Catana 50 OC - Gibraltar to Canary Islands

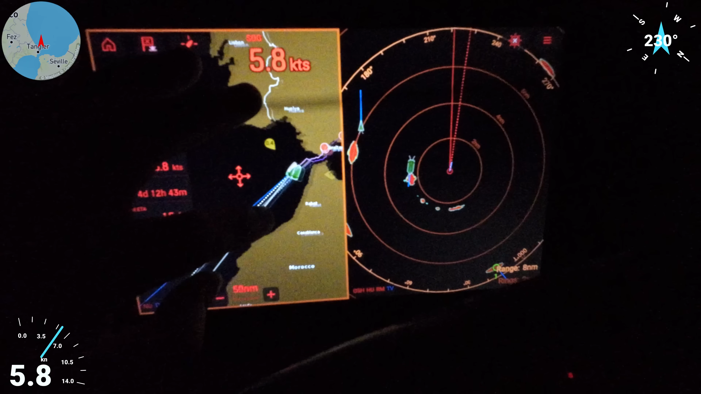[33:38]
it's the middle of the night and we're just progressing under the engine because we only have one actually two knots of true in speed so basically here we are just sailing out let's zoom out so slowly going towards canary islands but then tomorrow we should reach these winds because usually there's this azora islands and there's an anti-cyclon anyway it's going to give us good winds all the way down the canary so just like tomorrow we're gonna get good winds and then just sail but now we're under a single engine
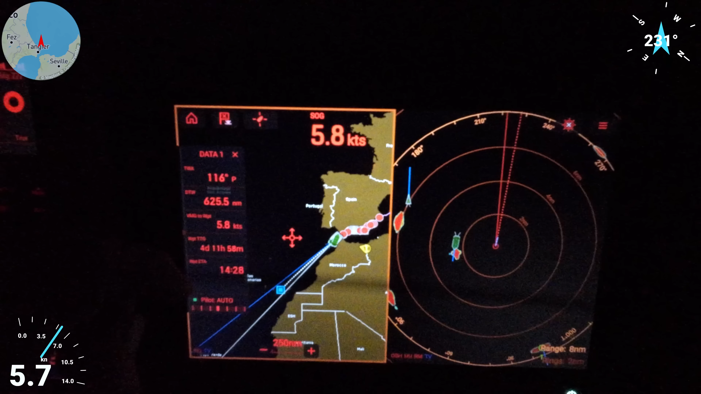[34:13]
it's pretty calm sea there's a little bit of waves but we're bouncing a little bit but it's just fine
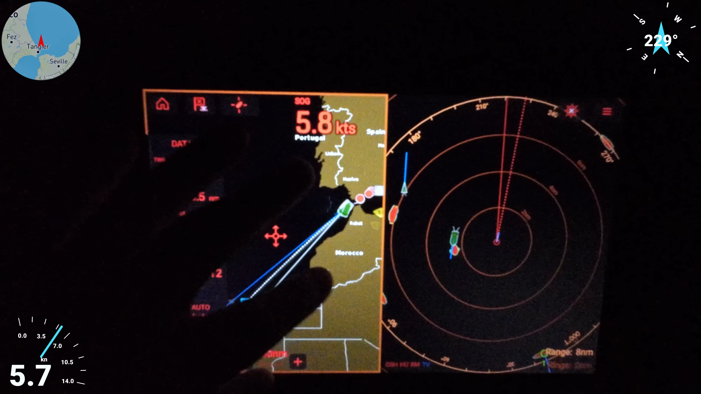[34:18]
so let's just zoom back in so this is where i'm
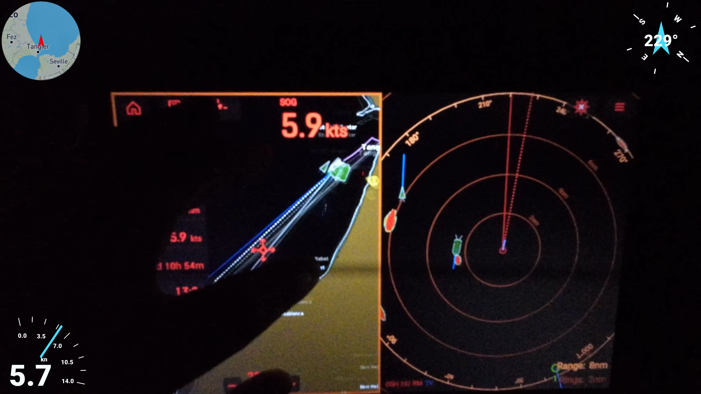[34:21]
now watching the ais target so these are the targets of the other boats we can see them here and then you can just press and then you can see the cpa so this one is going to pass minimum six miles away and that's going to happen in 11 minutes and their speed is 15 knots and this is the radar we have ais targets here also and the reflection so basically this is the reflection of this ais target
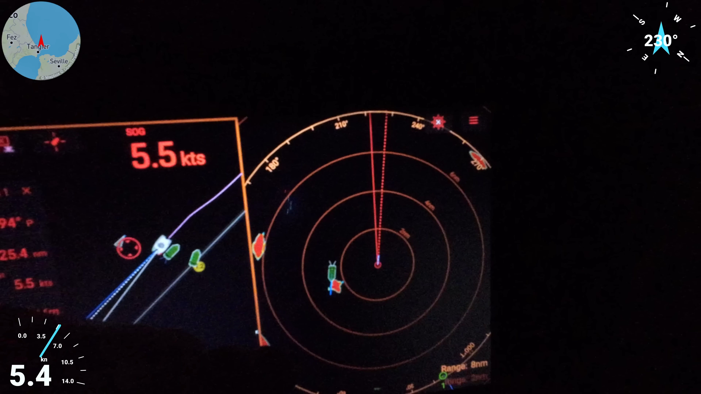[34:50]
and you can put the range so now it's on two four six miles but then you can set
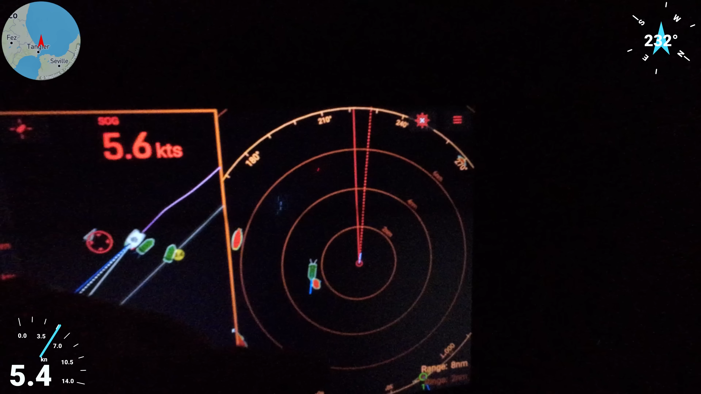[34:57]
it so i'm zooming out or zoom in uh just to have you know like more accurate for closer anyway we're doing really well
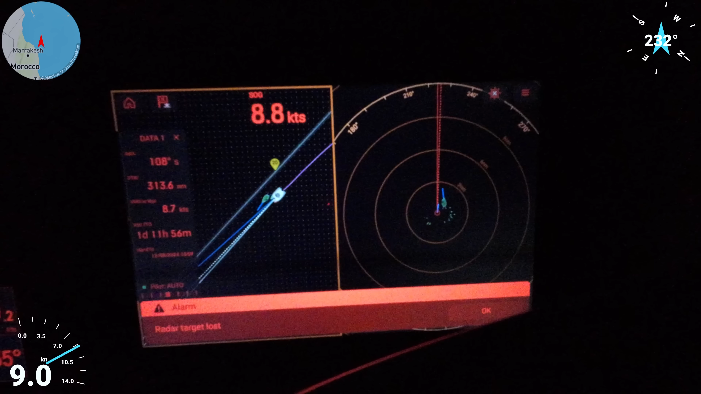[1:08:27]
so if we keep this speed we're going to be there in one day in 10 hours okay there's actually one sailboat very close to us you have to keep an eye it's a sailing vessel oh they're doing like 13 knots
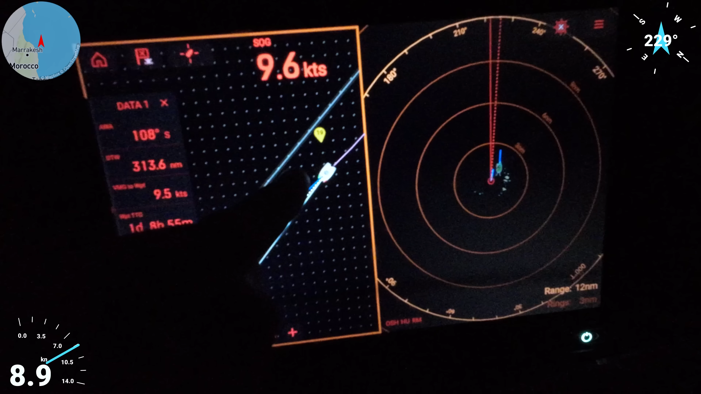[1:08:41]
that's a fast boat what is this look at this this sailboat is doing 13 knots so
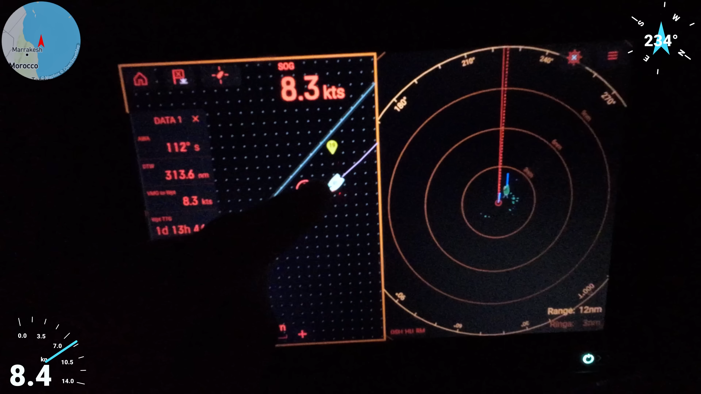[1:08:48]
i thought we're overtaking they're overtaking they're overtaking us that's crazy 13 knots wow well
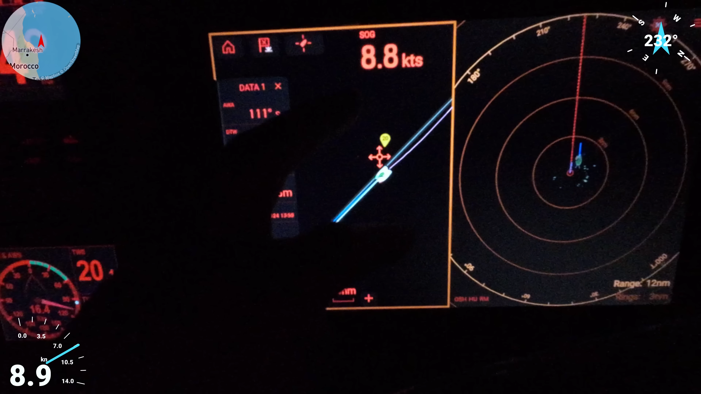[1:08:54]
they're gonna beat us to canary island so we are like here we're still far away but with this speed we're gonna be there very soon we're just flying